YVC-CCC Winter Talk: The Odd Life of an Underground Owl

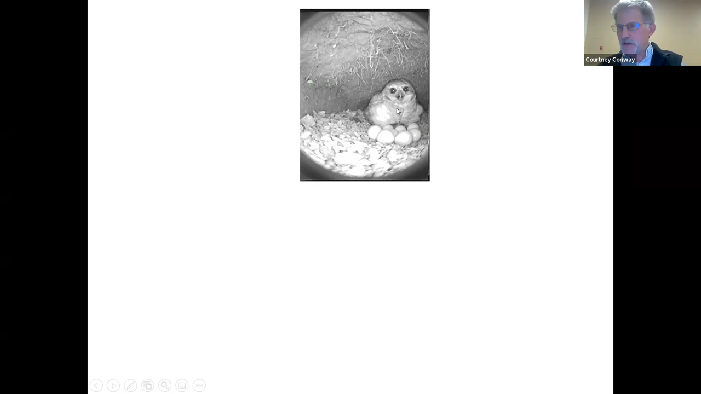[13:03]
You can see that we have a camera attached to this probe. And the female is sitting on her eggs. You can see the roots coming down from the soil up above in her nest chamber.
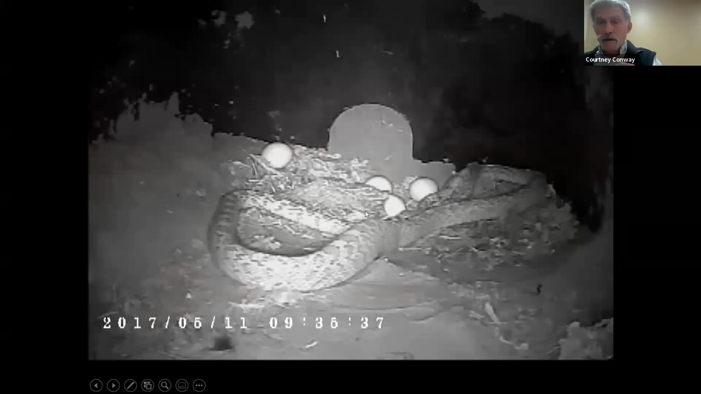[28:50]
that snakes can go down into that burrow and potentially eat the eggs or the nestlings, and that they've evolved that hiss that sounds like a rattlesnake hiss. I'm going to show you a little video here. This is a burrowing owl nest. This isn't a rattlesnake. This is a gopher snake, but it's a large snake that likes to eat eggs. And so this is we put cameras down in burrowing owl nests, infrared cameras, so we can get footage on a variety of different behaviors.
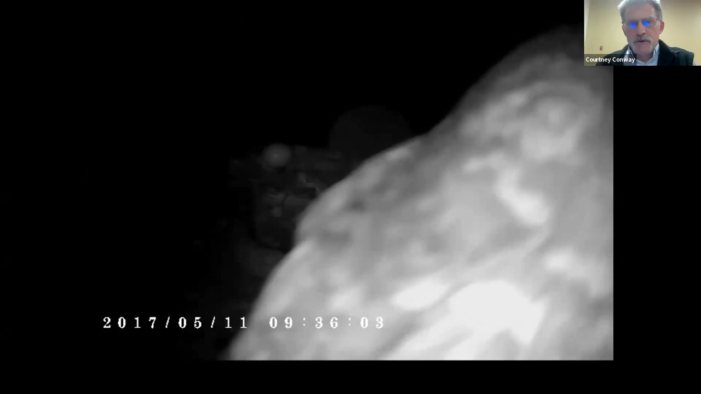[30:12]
The burrowing owl obviously senses that something's up. You can see the snake's head over here. It's sensing something is up.
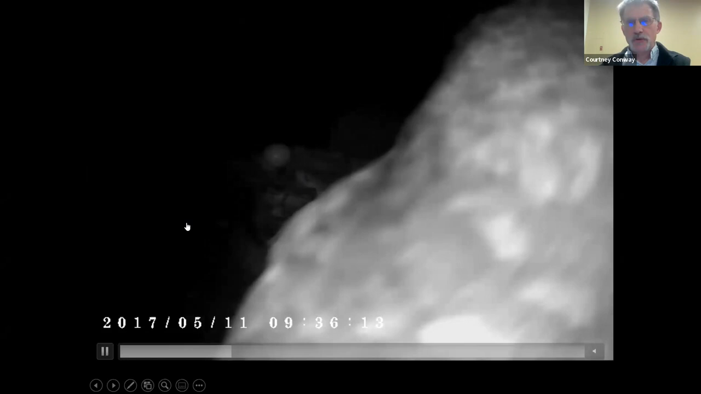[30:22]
They're both just kind of motionless, trying to figure out the situation. What to do? What should I do? So the burrowing owl starts slowly walking over there to her eggs.
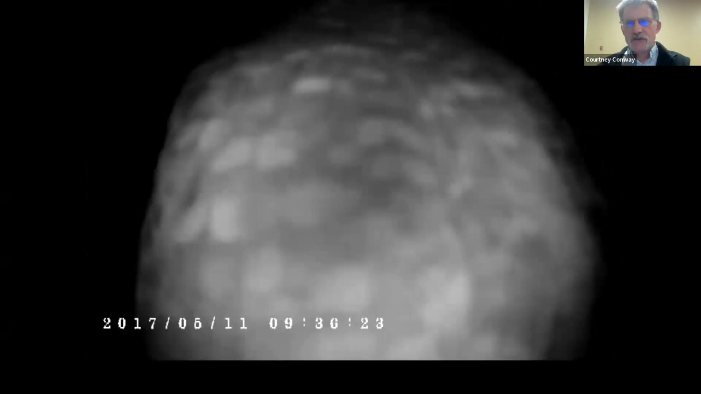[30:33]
The snake's getting nervous. You can see the burrowing owl's leg bands that we have on it.
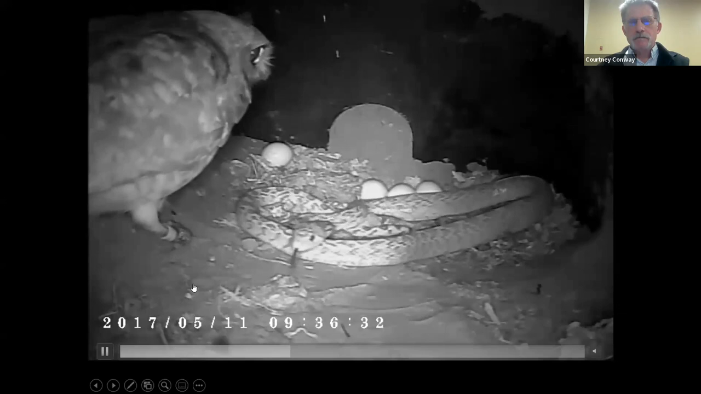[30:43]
Wants to get back to her eggs. She steps on the snake. But right now, she just wants to get back to her eggs. She's just like, I just want my eggs back. The snake's like, oh, maybe I better leave. But she's stepping on his body right here. So he's like, whoa, wait a minute. You got to get off my body. This is when things start to get ugly. Okay, now she's mad.
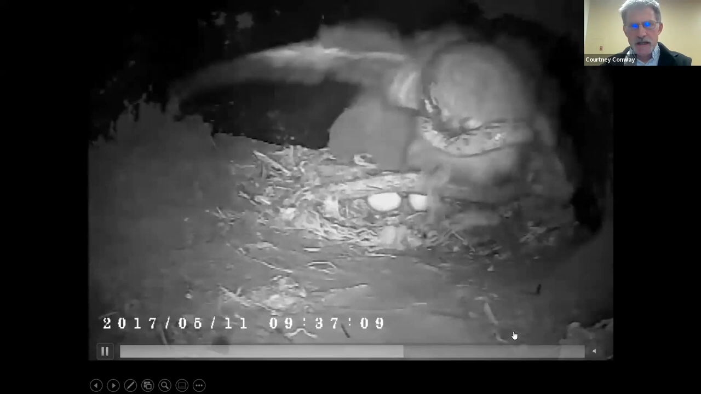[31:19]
Okay, now we got a game on here. So she grabbed him with her beak and she threw him off to the side.
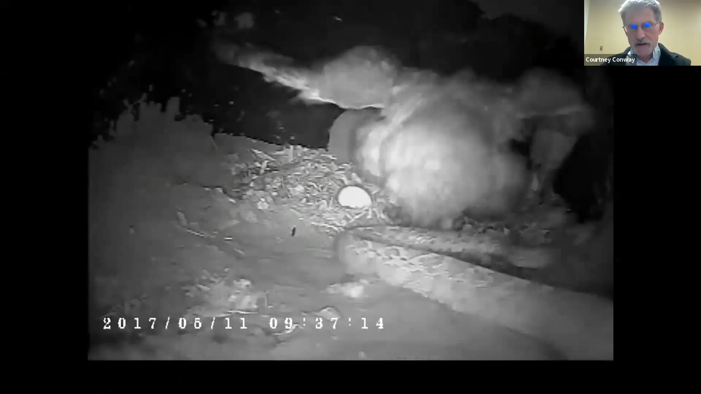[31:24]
But now he wants more. He's coming back for more. So now we got a real wrestling match going on. Now the snake finally just said, I'm out of here, and took off.
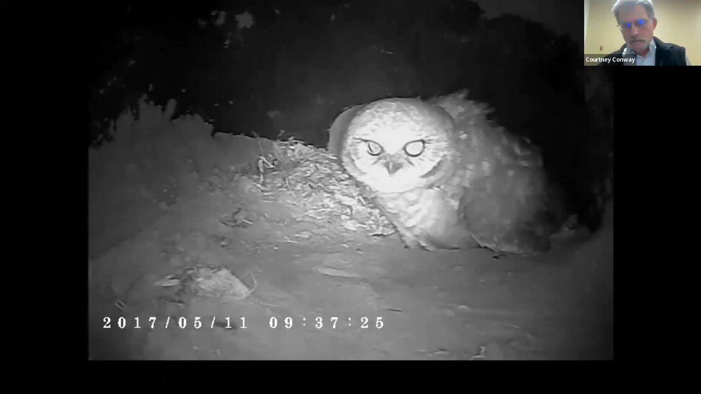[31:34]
So maybe a owl two, snake one. The snake got to eat one egg, but the owl successfully got it out of there.
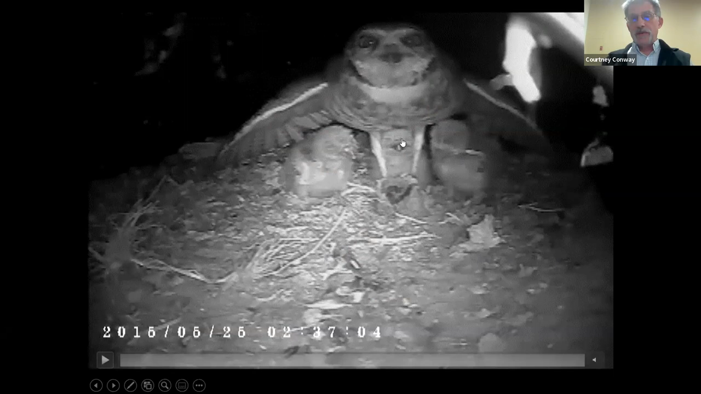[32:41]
This is again down in the nest of a adult burrowing owl with nestlings here. And she has brought a small mammal. So the small mammal is too big for the young nestlings to eat. And so the adult has to pick little bits off of the carcass, yank little tiny bits off, and then feed it to, that's a piece of grass, but
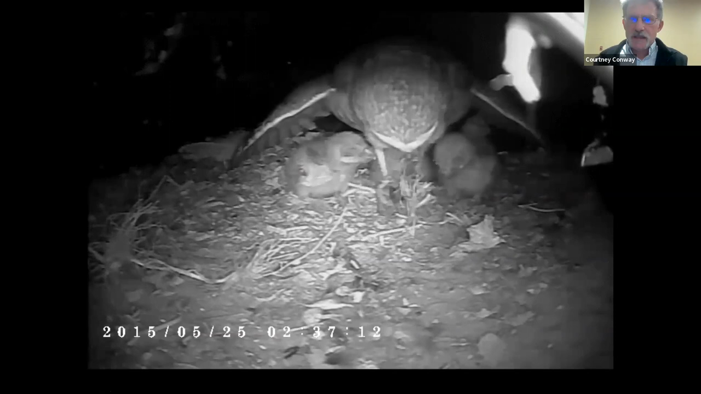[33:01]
and she ate that one herself. So she's yanking little pieces off of the rodent and then feeding it to the nestlings who don't even have their eyes open yet. Well, that was a big piece.